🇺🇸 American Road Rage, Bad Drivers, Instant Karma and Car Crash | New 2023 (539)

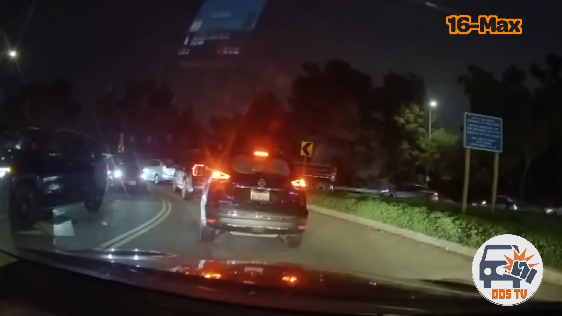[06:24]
The driver tries to cut the camera on a one lane line. The camera was in the right, and some puts trying to cut in line doesn't deserve special treatment over everybody else.